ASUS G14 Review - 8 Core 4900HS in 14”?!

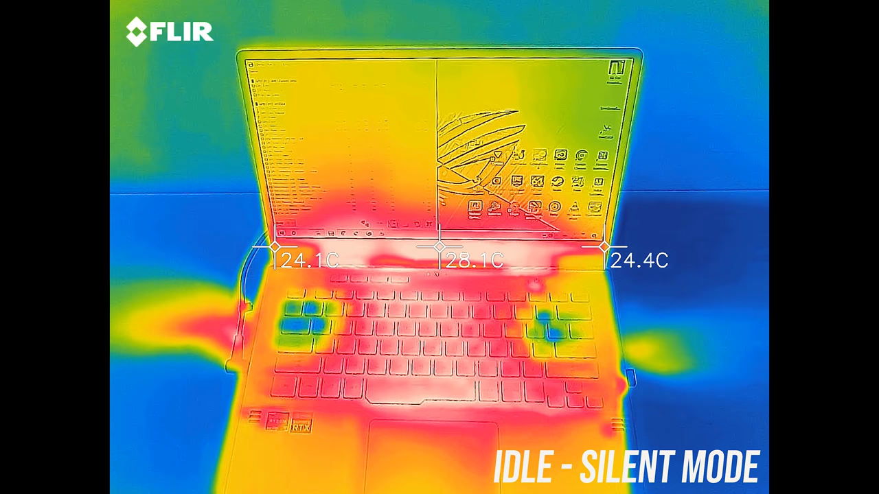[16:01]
With the stress tests going in silent mode, it's on the warmer side with some of the keys in the middle feeling hot,
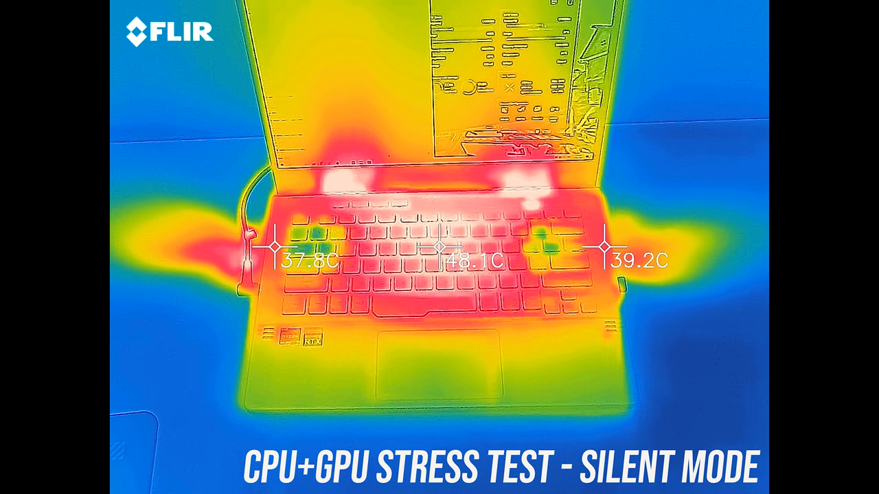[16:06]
which is expected given the fans are quiet.
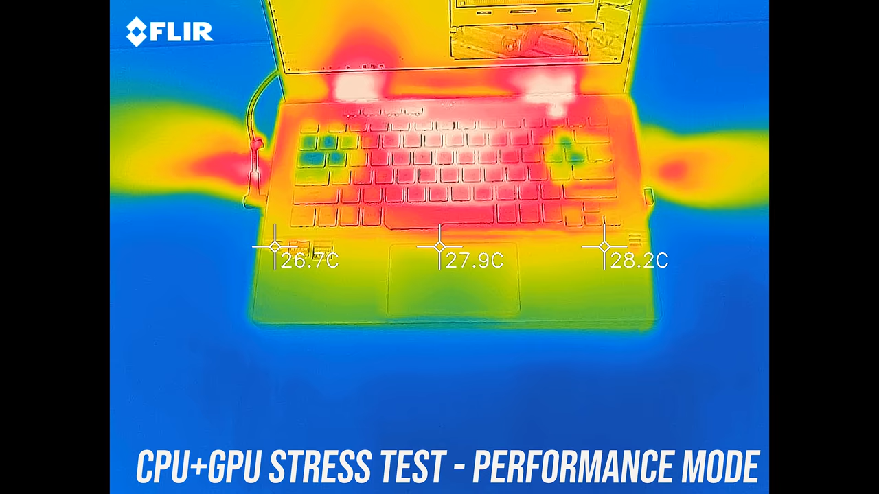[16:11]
Stepping up to performance mode and it's a little cooler now while also performing better as the fan speed increases. Turbo mode was similar, maybe a degree or two cooler in the hot spots, with WASD still cool as air must be blowing through.
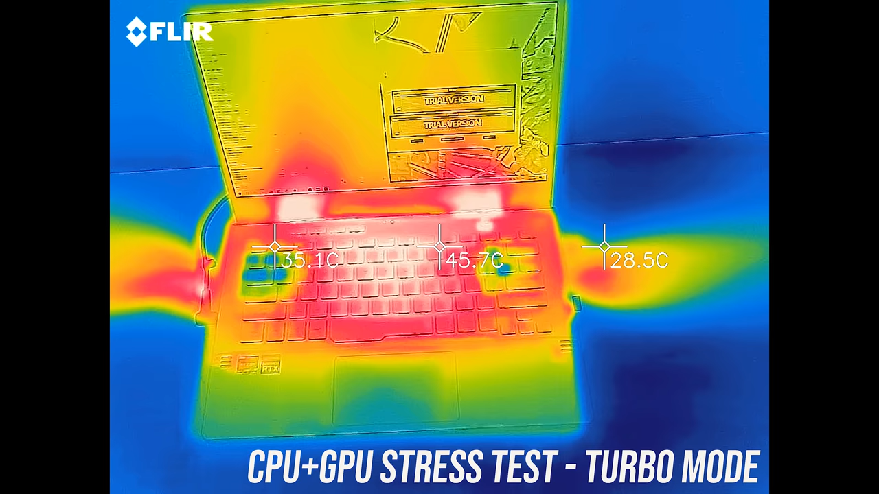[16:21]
With manual mode, so the fan at maximum speed, it's a little cooler again.
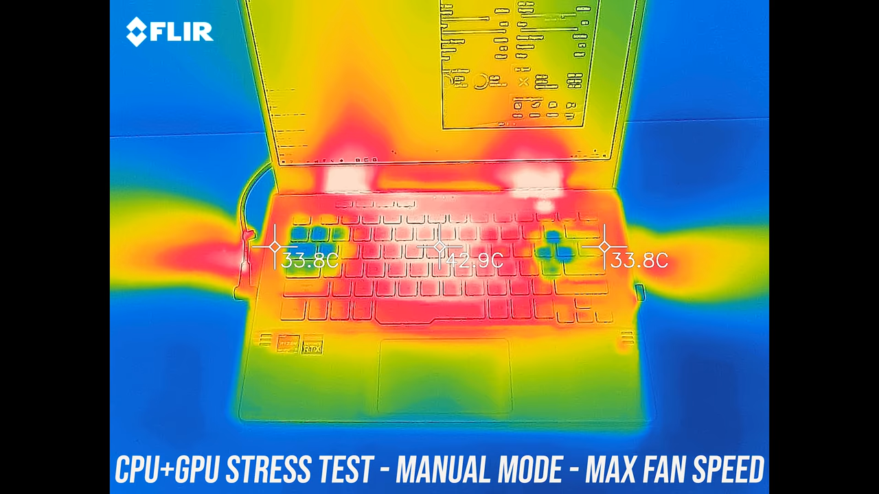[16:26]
Worst case right up the back can get hot to the touch, but you don't really need to touch there. Let's have a listen to how loud the fans get during these same tests.